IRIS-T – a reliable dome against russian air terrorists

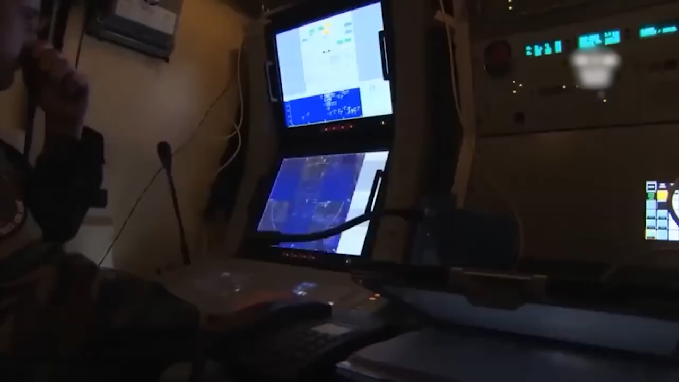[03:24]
The fuse is triggered either by direct contact with the target or by the activation of a built-in small active radar.